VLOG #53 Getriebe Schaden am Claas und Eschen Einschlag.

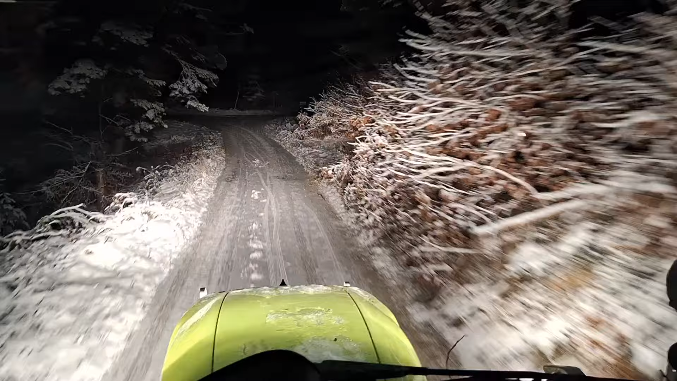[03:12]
So, jetzt geht es heim. Hier oben haben wir schon, ja gut, richtig Schnee jetzt auch nicht da, aber mal ein bisschen mehr wie da wo ich am Holzrücken bin. Aber zum Beispiel da wo richtig Bäume standen. Also hier stehen große Weißtannen. Da liegt er auf dem Weg eigentlich so gut wie gar nichts. Auf dem Fahrspur gar nichts und in der Mitte nur minimal.